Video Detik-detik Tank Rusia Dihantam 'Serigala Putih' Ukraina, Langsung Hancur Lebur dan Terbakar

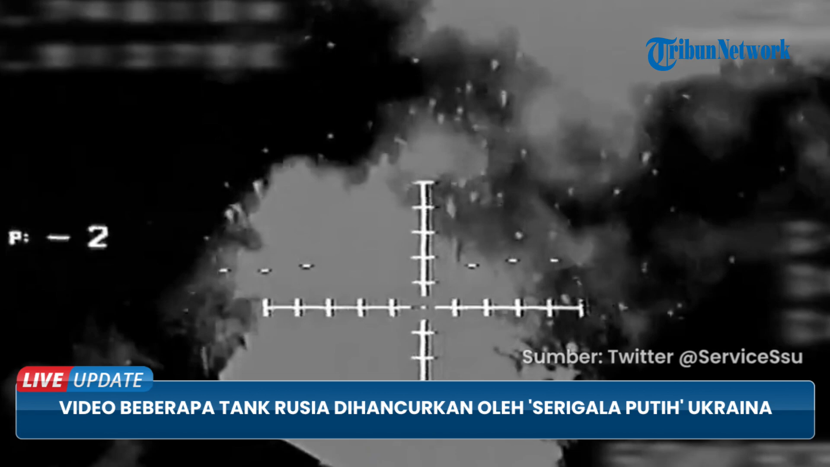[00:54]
Hancur. Rekaman tersebut menunjukkan tank-tank yang rusak terserta rekaman kedaraan yang dihancurkan. Pekan lalu,